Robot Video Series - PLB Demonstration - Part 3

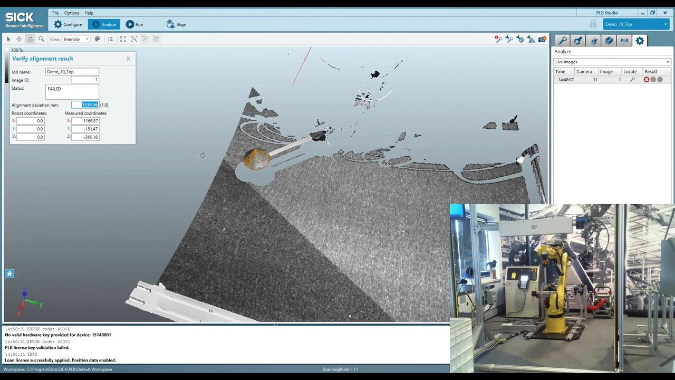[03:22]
That's okay. I didn't add in any coordinates. So of course it failed because it doesn't, it's not in the correct coordinate space here. But this does show me that I can find my cone in this image. Um, that way I know that I'm able to run this without any issues with ambient light or anything like that. So that's a nice feature in our analyze mode. Um, I'm going to go ahead and run the robot here. So you guys can see exactly how this works.
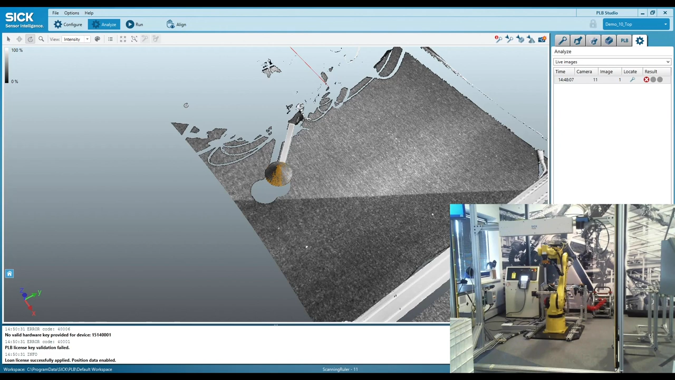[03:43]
You'll see the robot is going to move PLB into an analyze mode or sorry, uh, an align mode. Only the robot can put PLB into this mode. Uh, you cannot do that manually.
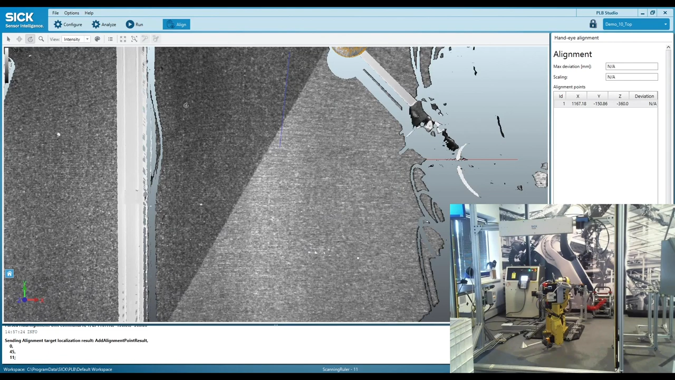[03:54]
If I give you a better image here, you'll see the robots moving up and down.
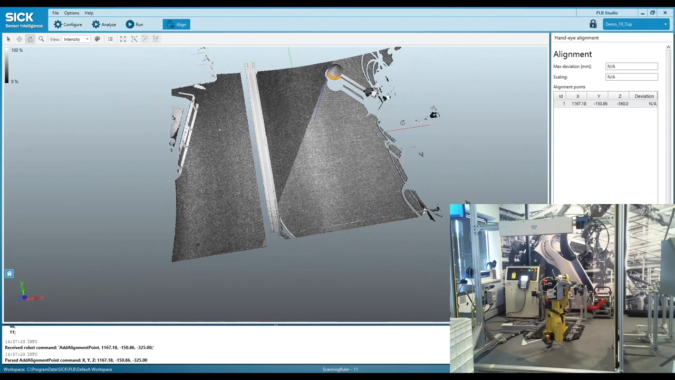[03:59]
The robot's going to move up in columns. Uh, we're going to do three layers and we're going to have five columns of three layers. Uh, it's going to kind of look like almost a small bin that's, that's being built by the cone here. And you see at each, uh, each image, we're localizing the cone. And then we are also seeing the tool center
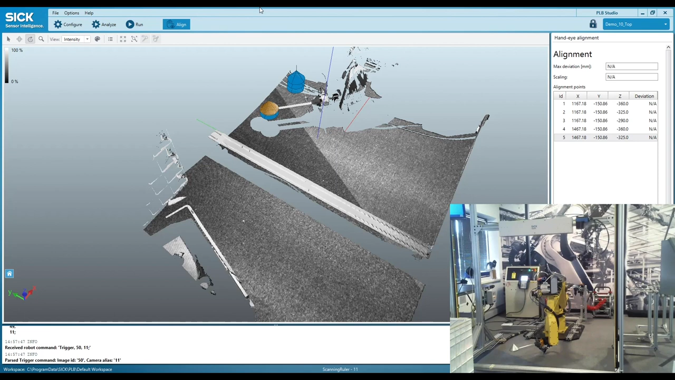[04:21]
point that is reported by the robot. So this is the cone type that we use for the scanning ruler and for the, which is the PLB 500. And it's the same cone type we would use for the PLB 520, which is our, our structured light camera. Uh, we do have a third camera called the visionary S. In that case, we actually use a sphere that is, uh, kind of snapped around this cone.
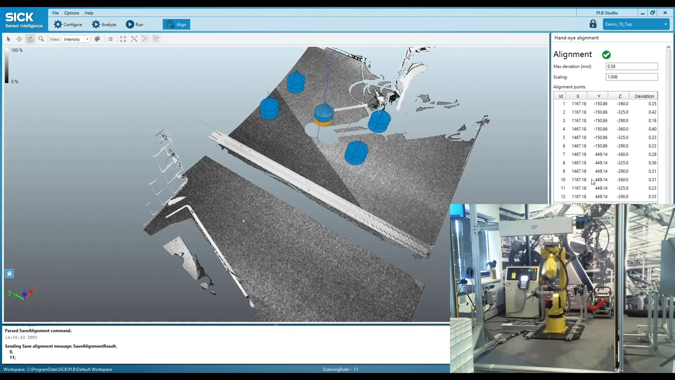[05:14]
So the sphere just helps with, uh, localizing that, that, uh, object consistently. So you see here, we've completed the, uh, the alignment process here. We got 15 different points and you, you can kind of build this, uh, these 15 points. However you want in general, you just want to have enough X, Y, and Z movement to create a good transform. You wouldn't want to do everything on one plane. For instance, you can see here on the right, our, uh, we, we get a couple of different parameters back, which is our max deviation, our scaling. Uh, I have my max deviation set to a one millimeter minimum.